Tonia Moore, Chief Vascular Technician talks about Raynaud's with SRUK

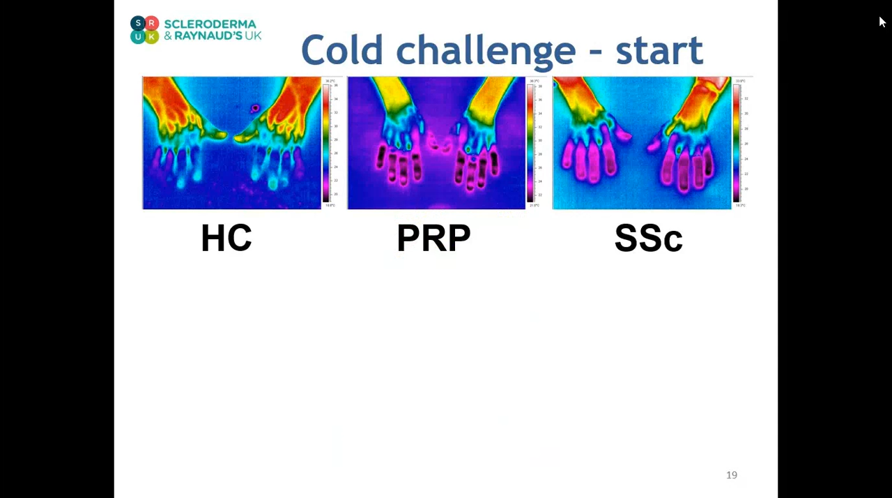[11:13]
This will not bring on a Raynaud's attack. The hands are observed for a period of 15 minutes with the thermal camera. Halfway through the test would expect the hands without Raynaud's to have recovered their temperature. Those with primary Raynaud's to have shown a limited recovery, with mainly the thumbs and little fingers being the warmest in this example.
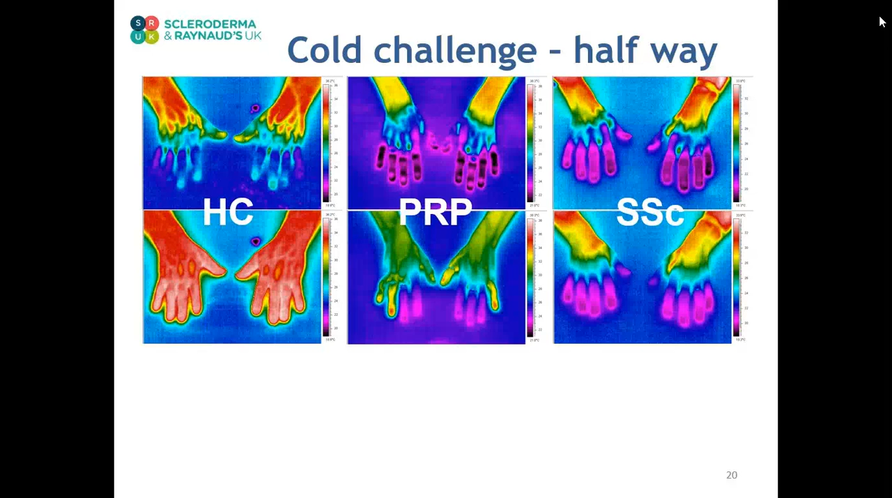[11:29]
And those with secondary Raynaud's to demonstrate very little recovery. At the end of the 15 minutes recovery, we'd expect the hands without Raynaud's to continue to be fully re-warmed. The hands with primary Raynaud's to show a good recovery. And those with secondary Raynaud's to continue to demonstrate very little recovery.
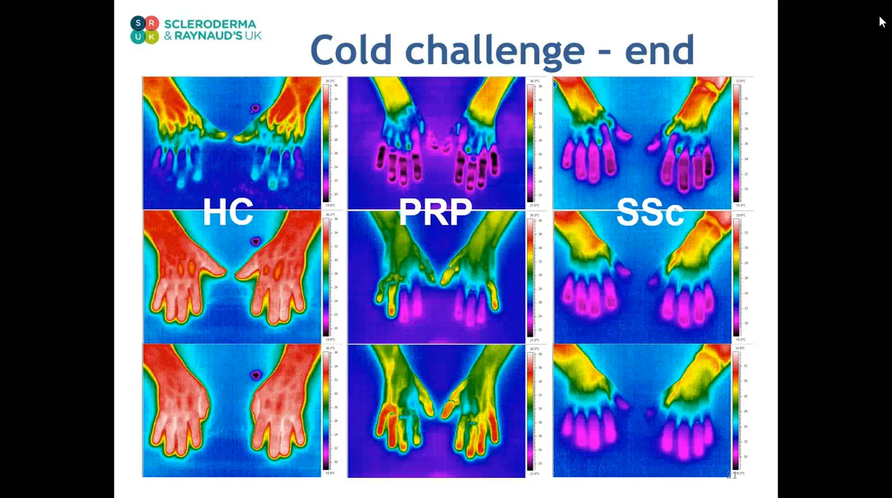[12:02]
The thermography testing gives us information about the temperature sensitivity to the cold. And along with the other investigations, helps in the decision between a primary and secondary Raynaud's condition.